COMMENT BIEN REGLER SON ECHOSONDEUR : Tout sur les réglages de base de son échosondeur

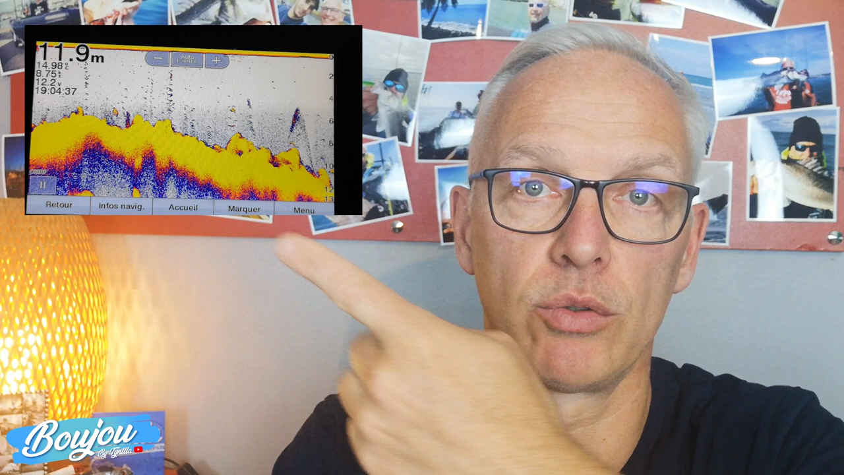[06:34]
On screen: depth 11.9 m
vous le voyez ici c'est qu'on aille sur mon sondeur que je vous montre un comment on règle cette sensibilité est ce que ça peut donner quand on passe de 100% à 10% par exemple de sensibilité sur un tondeur vous allez voir c'est assez net je vous laisse regarder ça en grand
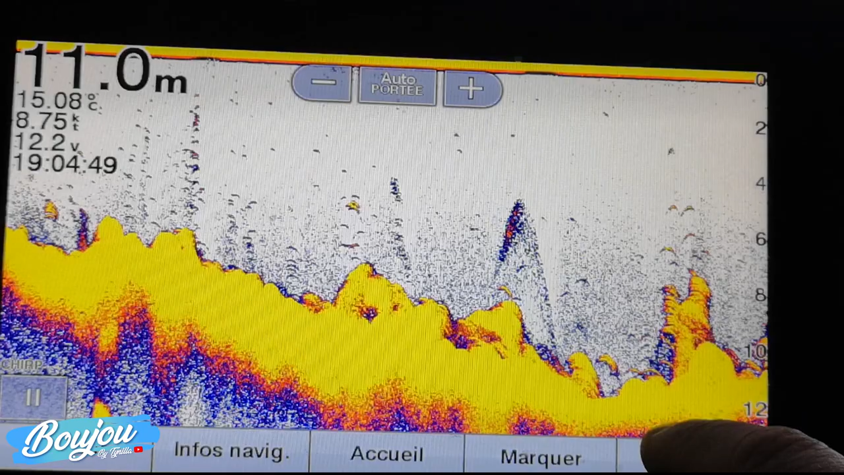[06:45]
On screen: depth 11.0 m, water 15.08°C
menu sensibilité alors selon mon sondeur vous avez des modes plus ou moins automatisés vous voyez que sur celui ci je peux me mettre en haut automatique en bas automatique en moyen automatique je peux monter tout en haut ou descendre très très bas
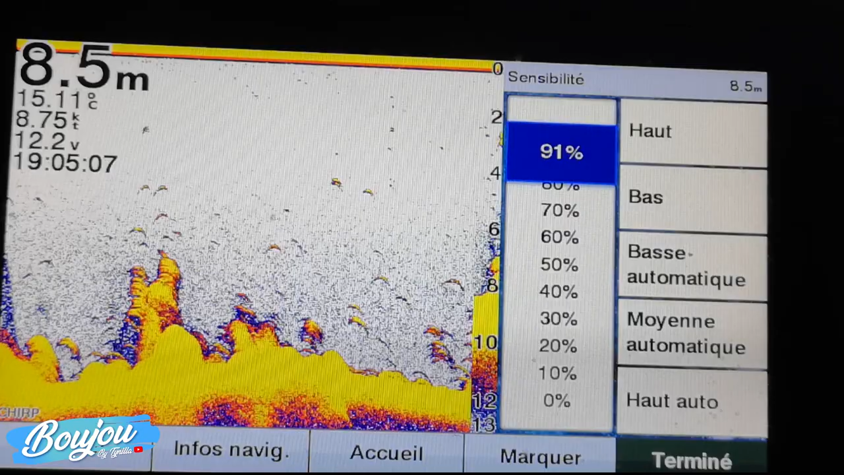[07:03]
On screen: depth 8.5 m
mais vous avez surtout une échelle ici et moi j'utilise essentiellement l'échelle plutôt que les modes automatiques qui va vous permettre
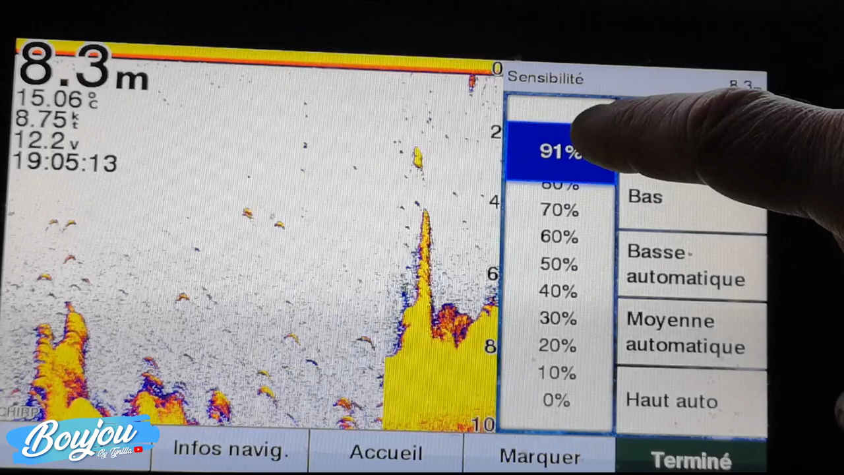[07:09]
On screen: depth 8.3 m, water 15.06°C, speed 8.75 kn
d'ajuster donc voyez si je descends très fortement eh bien je vois quasiment plus rien
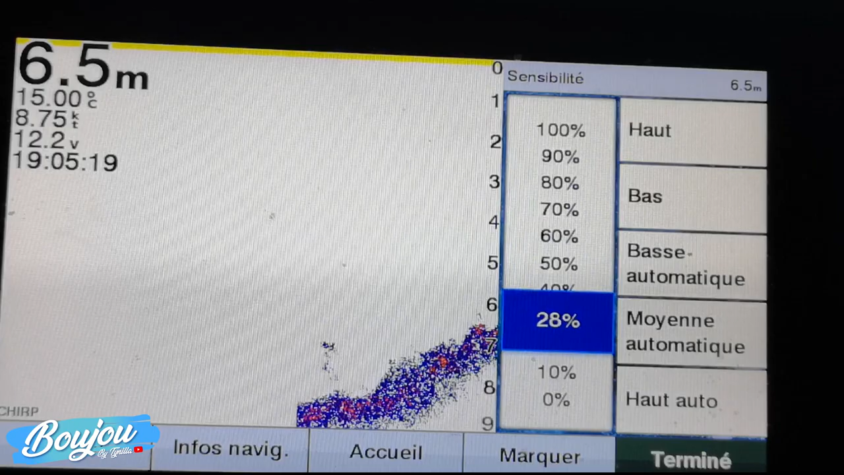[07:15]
On screen: depth 6.5 m, water 15.00°C, speed 8.75 kn
c'est à dire que vous avez diminué très fortement la sensibilité de votre votre son et si je monte
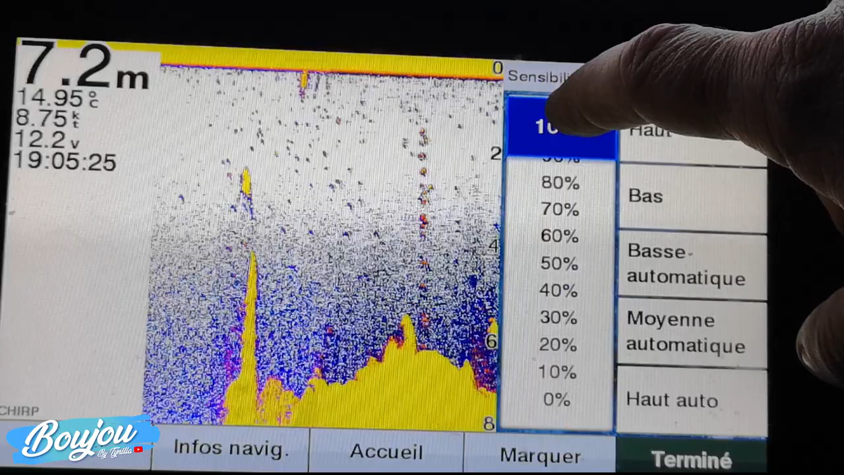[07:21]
On screen: depth 7.2 m, water 14.95°C, speed 8.75 kn
très très haut et je me retrouve avec énormément d'informations et bien sûr beaucoup trop d'informations pour avoir
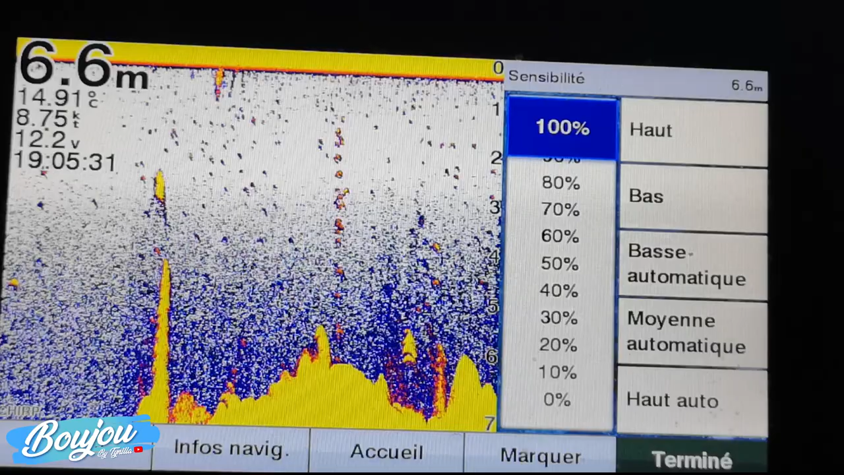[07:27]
On screen: depth 6.6 m, water 14.91°C, speed 8.75 kn
quelque chose de cohérent notamment quand vous êtes dans des eaux très chargées des choses comme ça vous allez
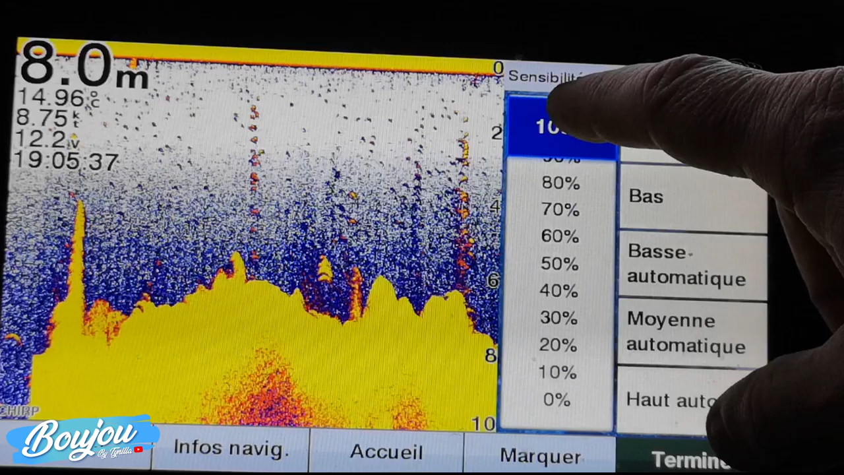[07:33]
On screen: depth 8.0 m, water 14.96°C, speed 8.75 kn
descendre assez bas généralement le assez bas c'est autour de 70 dans ces eaux là vous voyez là j'ai quelque chose de très très neutre ce qui permet de voir ici ici des détections de poissons qui se détachent très fortement si vous avez cette détection c'est là vous avez un beau poisson puisque vous êtes sur des sensibilités basses quand vous arrivez sur des zones où l'eau est très très claire
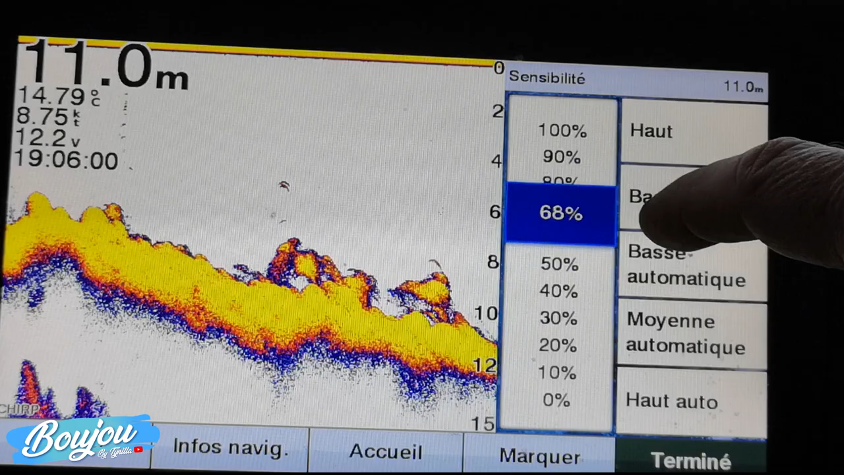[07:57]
On screen: depth 11.0 m, water 14.79°C, speed 8.75 kn
pas très chargée et bien vous allez amplifier votre sensibilité voyez et là vous avez
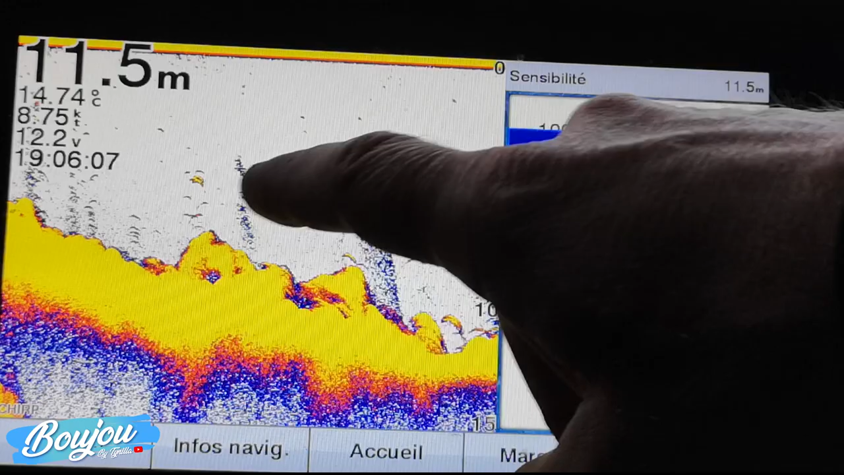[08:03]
On screen: depth 11.5 m, water 14.74°C
des endroits où vous avez des détections que nous ne voyait pas forcément et qui commence à apparaître je pense par exemple à des toutes petites
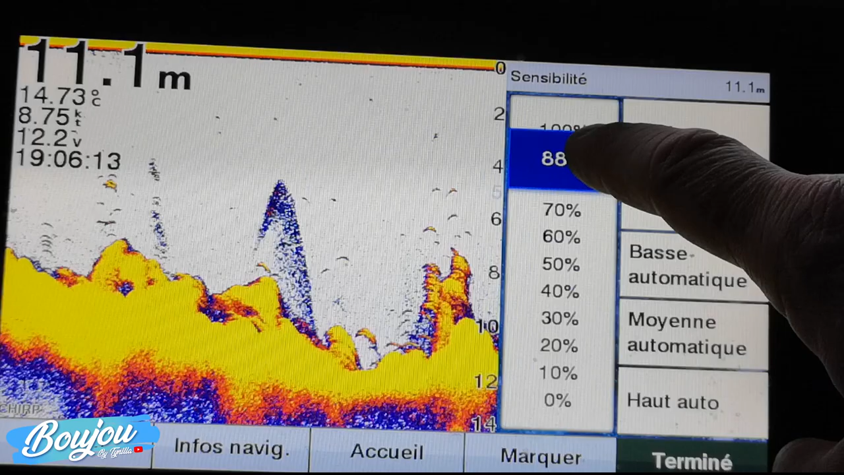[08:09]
On screen: depth 11.1 m, water 14.73°C, speed 8.75 kn
défections si je descends voyez elle disparaît si je remonte très très haut je revois donc mes détections donc ça ça va être un ajustement vraiment régulier voyez là par exemple par rapport aux sondeurs
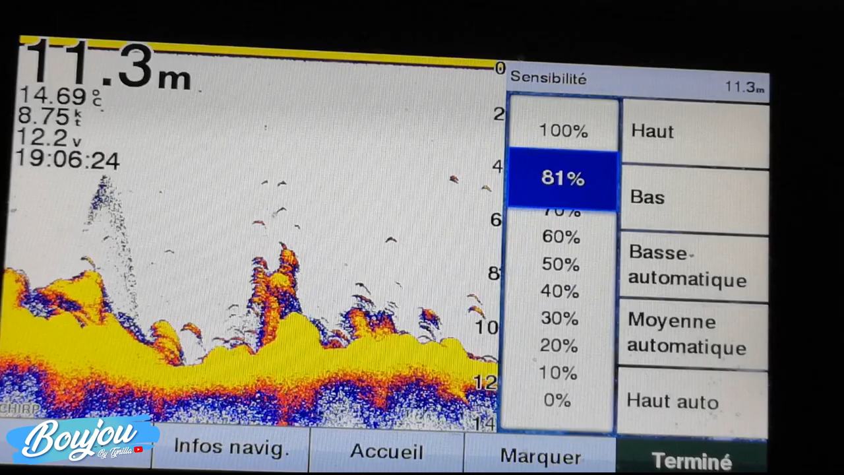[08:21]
On screen: depth 11.3 m, water 14.69°C
je suis quelque chose d'assez propre je suis pas parasité par plein de petites choses apparaissant partout qui sont des fois juste des suspensions dans l'eau et je vois très très clairement donc mes détections de poissons on voit toutes ces
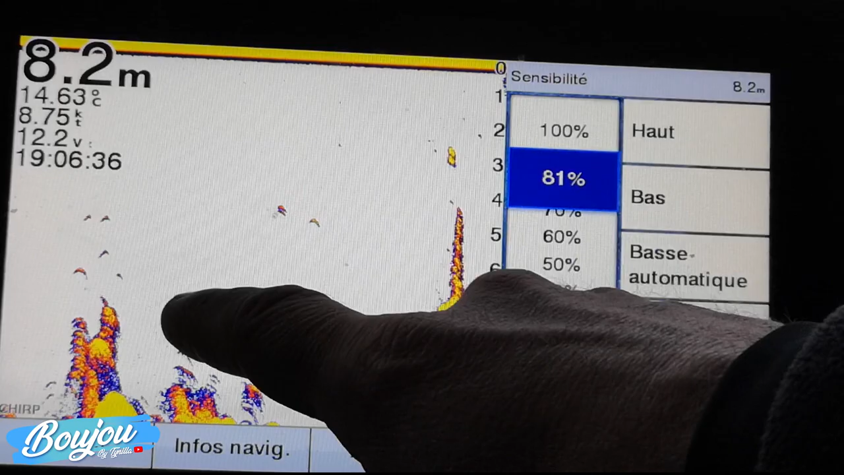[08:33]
On screen: depth 8.2 m, water 14.63°C, speed 8.75 kn
petites virgules là très clairement ça ce sont des poissons qui sont en train de bouger dans la couche d'eau voilà donc c'est un petit peu à tâtons vous voyez quand je monte comme ça généralement quand je commence à avoir des petits points bleus comme ça qui apparaissent un petit peu un petit peu partout c'est que pour moi on est beaucoup trop on est beaucoup trop donc j'essaye d'avoir quelque chose
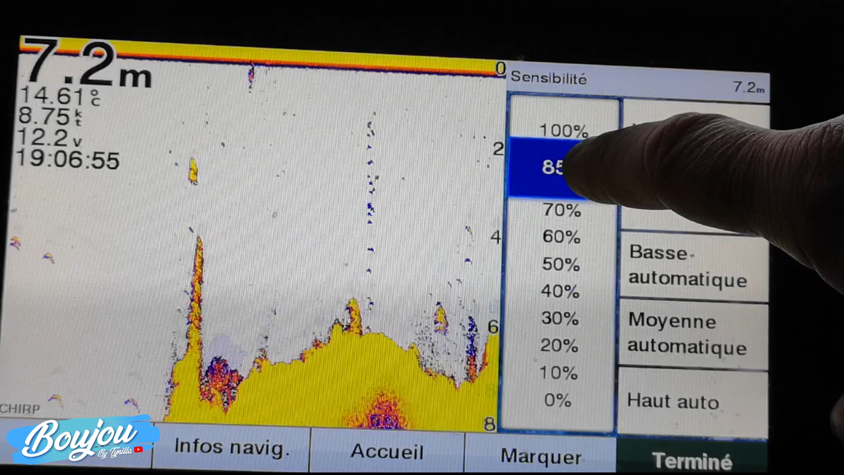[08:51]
On screen: depth 7.2 m, water 14.61°C, speed 8.75 kn
d'assez épuré c'est ce que vous avez vu dans le dernier tuto que je vous ai fait sur les sondeurs et sur
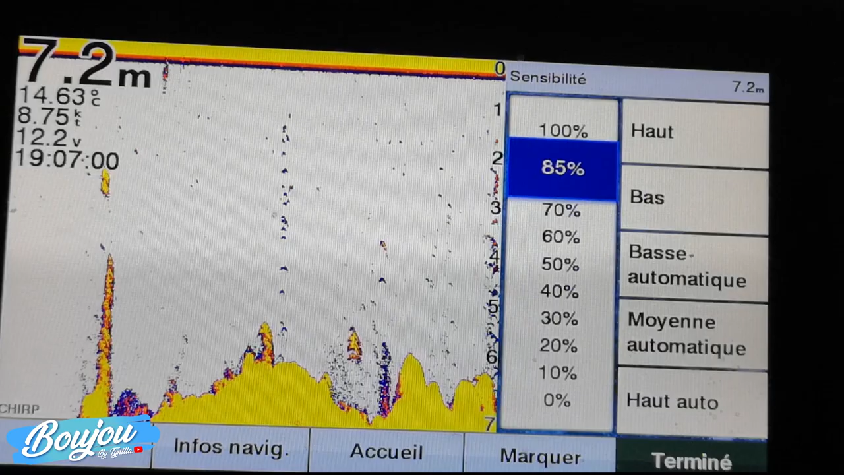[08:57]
On screen: depth 7.2 m, water 14.63°C
comment apprendre à interpréter l'affichage de vos
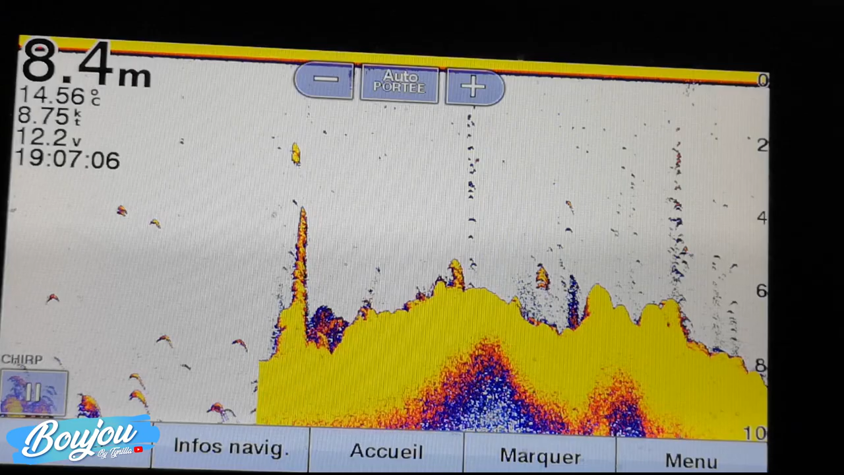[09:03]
On screen: depth 8.4 m, water 14.56°C, speed 8.75 kn
de vos sondeurs voyez là on a quelque chose d'assez propre on voit pas mal de petites détections de poissons et on n'est pas trop chargé moi je dis ça c'est la bonne sensibilité en tout cas pour la zone où je suis et à chaque fois je sortir de changer de zone à chaque fois que j'ai changé de lieu à chaque fois que je vais changer de profondeur je vais revenir sur sensibilité c'est pour ajuster au mieux et avoir les